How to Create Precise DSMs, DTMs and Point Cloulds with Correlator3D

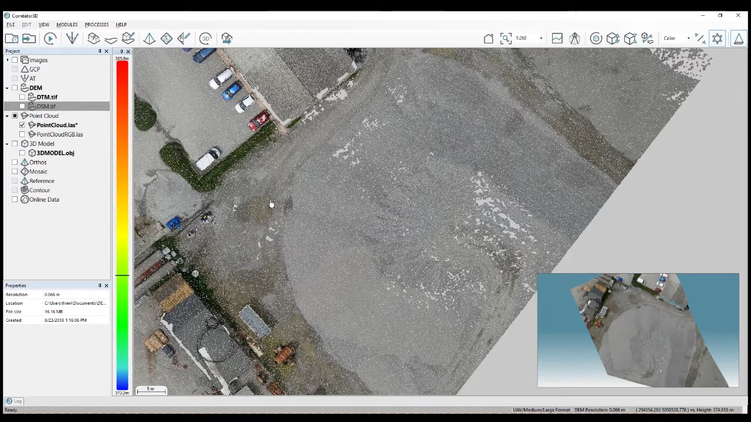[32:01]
and that you will most of the time use if you want to do an auto with the Terran model rather than doing a true auto. And so there's a couple of things that you need to know is if you, for example, will use that project again. And here we have a surface model in this project.
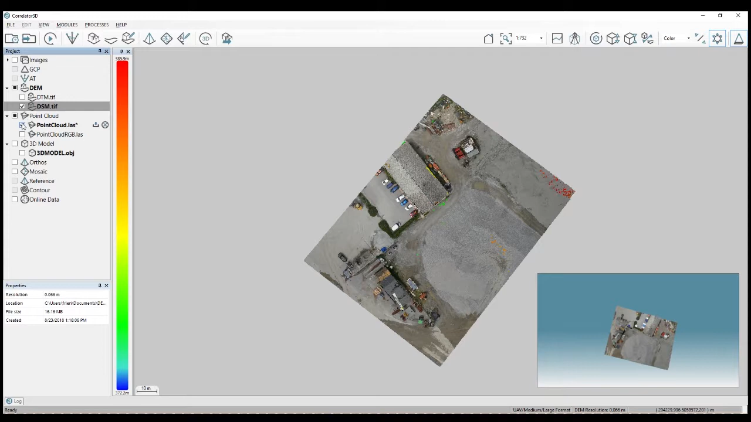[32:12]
And as you can see, there's this stockpile over here that are very steep topographic structures. And so if I run the Terran, the DTM extraction on this project over here, there is good chance that those stockpiles will be kind of filtered in a way that I will not be happy with because I want to keep those structures as is.
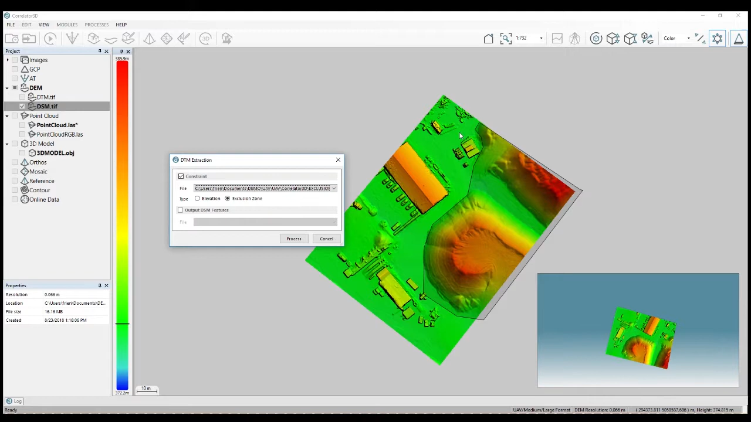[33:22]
So as you can see, you have this option to use the exclusion area. You will have a polygon around the object and then if I run the Terran extraction, this part here will not be affected by the filter. And I will probably have a result that will look like this.
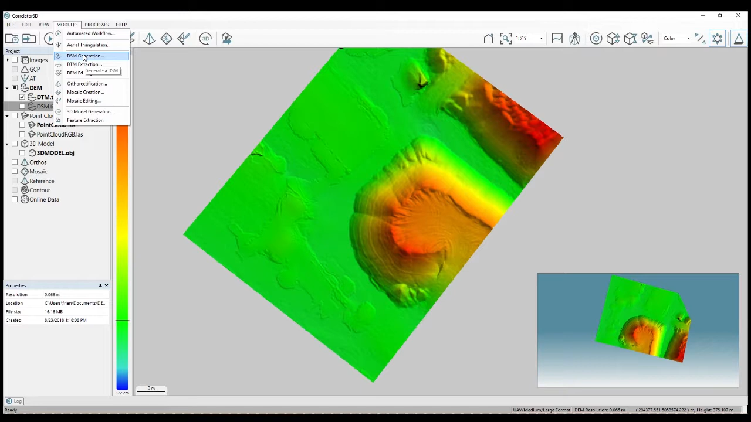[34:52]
extractions for the Terran and you will have better result that if you just launch the Terran model on all your surface model without doing anything. And another case where you maybe would like to do that kind of exclusion area is, as you can see here in the graphics, you will use a polygon maybe to keep the bridge because if you want to do the auto later, you will want the bridge to be perfectly rectified. So you have a straight bridge. If you run the DTM extraction on your DSM and you don't do any exclusion, probably the bridge will kind of be removed or will be smoothed out.
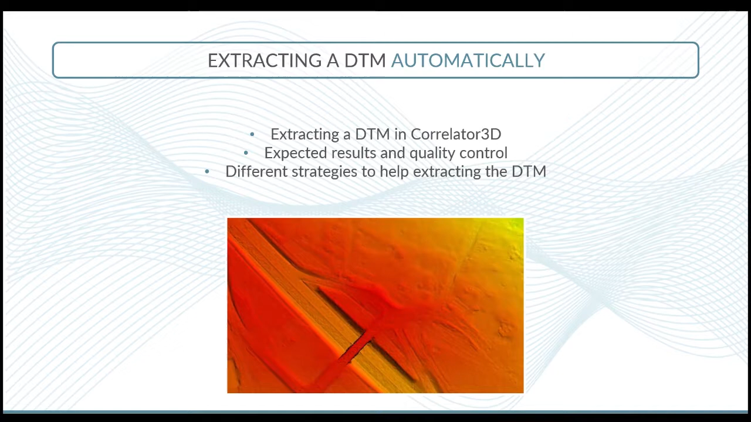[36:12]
And this would be by using exclusion area or by doing some more manual editing that I will show you in a few minutes. So let's talk about editing DEMs. It's a very interesting tool in Correlator Treaties, that the ability you have to edit your DEM.
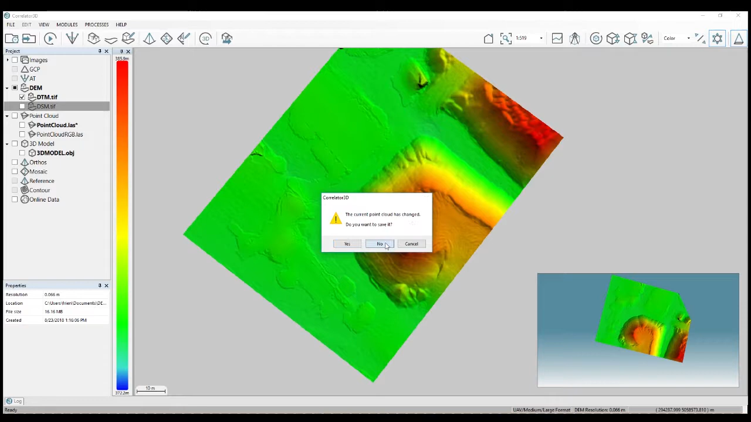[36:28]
So I'm just going to close this. So if you want to edit a DEM and elevation model in Correlator 3D, you have the DEM editing module. And this offers you a lot of tools to do different tasks in terms of addition. First, the first tool, and I use it for doing a lot of things,
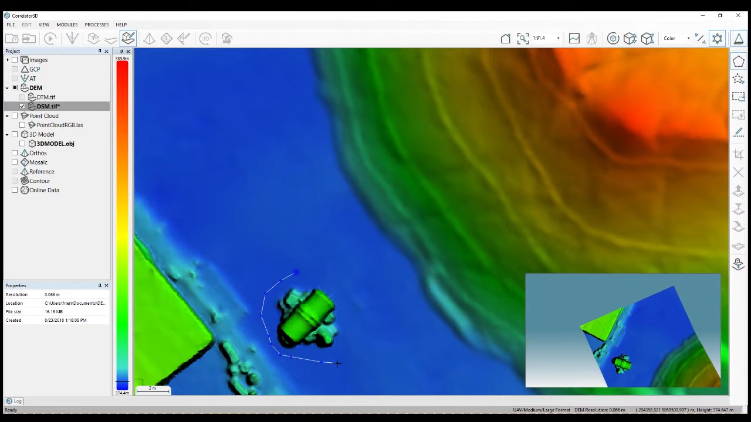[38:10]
And as you can see, it will filter out the object. It's very efficient and very fast. You just go like that, draw a polygon, use the delete and fill, and it's deleting the feature from the surface model as you can see.
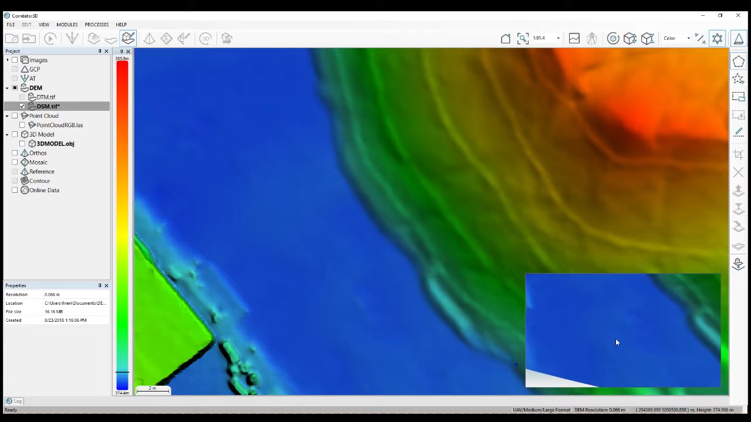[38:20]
And it's interpolating, it's just not filling the surface, it's really interpolating with the elevation of the polygon you're drawing around. So that is one thing you can do. Another thing is you can, let's say you have water, a lake, and as you can see here, if I open a mosaic, I have this small pond surface here. So I could draw a polygon, I'll do it quickly, and use that polygon,
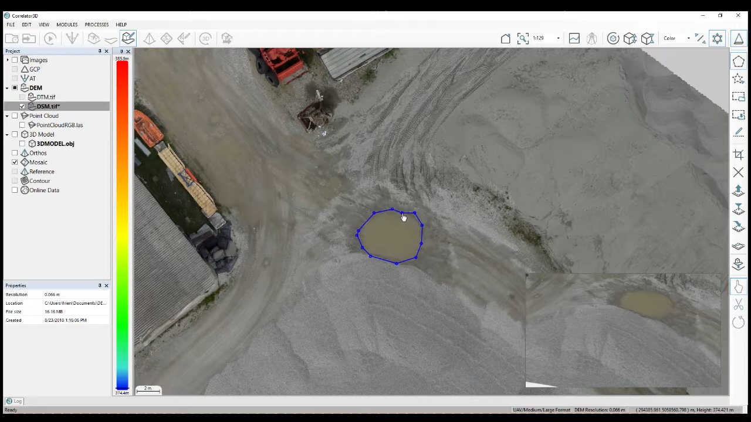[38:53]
as you can see you can edit point after, and use that polygon to flatten out the surface. So then I will use set elevation of a selection. And what I can do is, if you look here on the bottom right, you are seeing the elevation into the surface model. So if I move the cursor, I will see what elevation I have. So I can look around here, what elevation I have. If I don't know, what is the elevation of that water body.
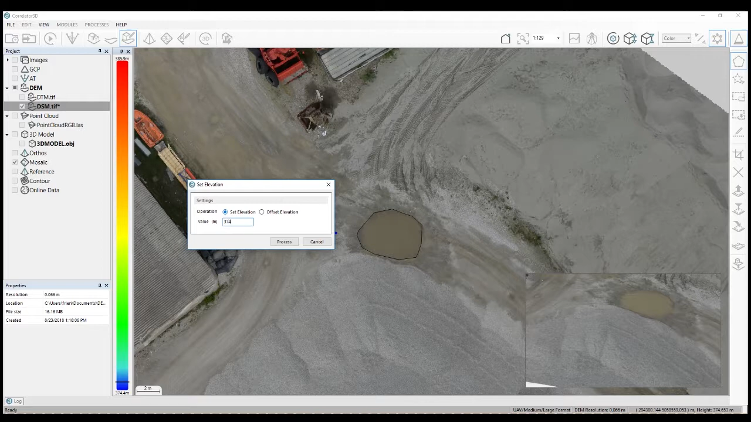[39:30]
And I can see, well, it's about 374, maybe 0.4. So I can use that value just to flatten out the surface. And that will create a flat surface like water, like that. So as you can see, there's different other tools. There are one you can use to filter a selection. So this will use different type of filter, namely, either a main filter or a median filter. That can be used to smoothen out, I don't know, maybe noise or some edges that are too rough,
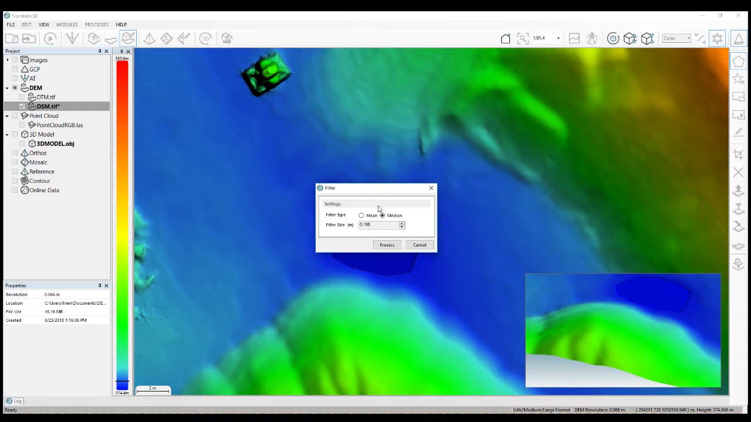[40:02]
and you want to smoothen them out. You can use a first draw polygon and then use the filter filter inside that polygon.
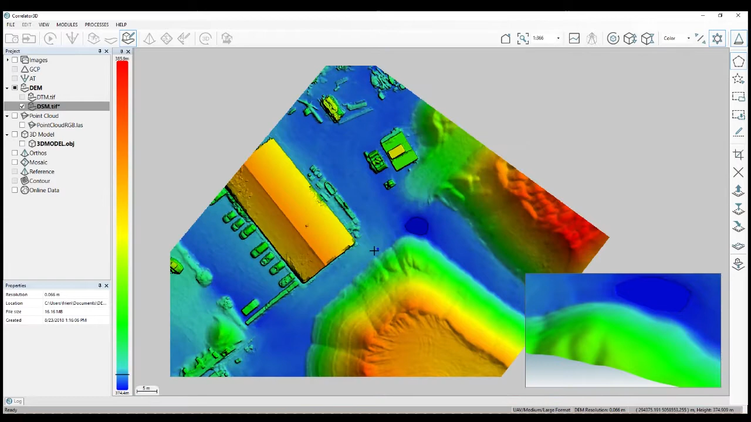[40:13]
You can also use tools for, if you want a crop, for example, your surface model in the smallest part. Then you can crop it, it's very quick. Here I just use delete, that one is used for deleting a part. And so this is the delete and this is the crop. So this will crop your DEM.
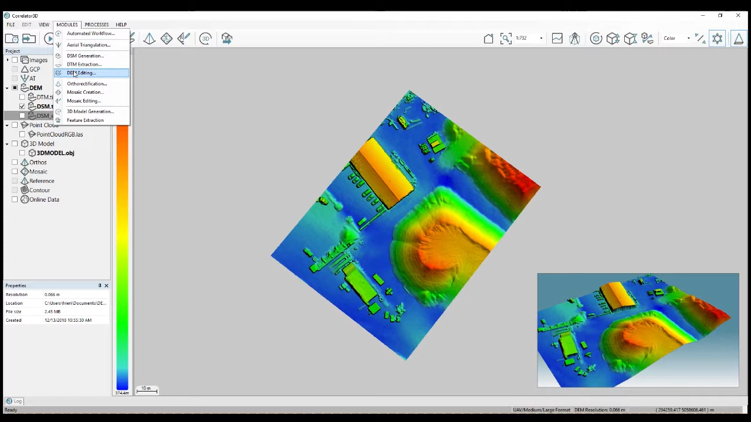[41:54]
of DEM that would be extracted without any addition. So just some time by doing a little bit of addition, you will get higher quality from your elevation model.
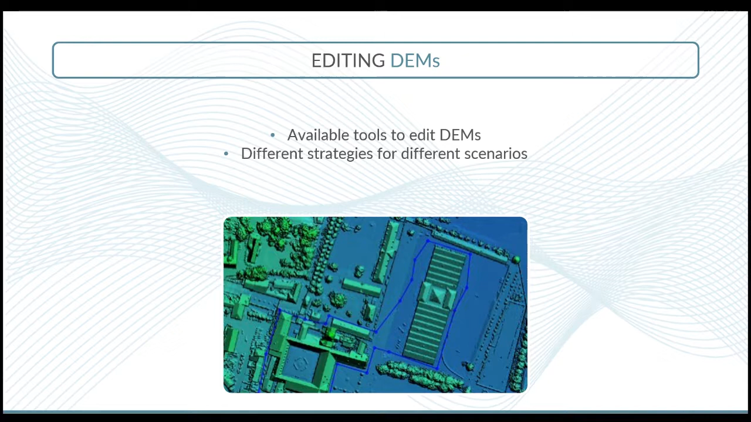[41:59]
So assessing the DEM quality and accuracy of your elevation model, it's very important to understand in terms of when we speak about vertical accuracy, there is a different way that this can be addressed.
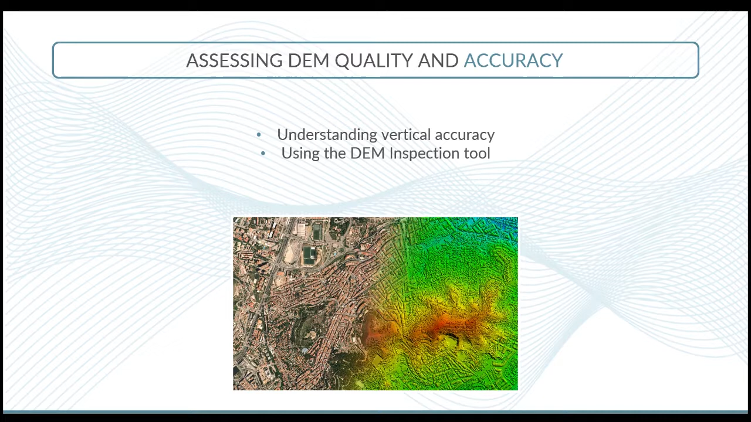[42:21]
When you generate a DSM in correlator 3D, maybe you notice that the software will let you know what is the vertical accuracy, the theoretical vertical accuracy. Here we're talking about 2.3 centimeters. This vertical accuracy here that is given in the software will let you know what is the smallest units that you can kind of extract.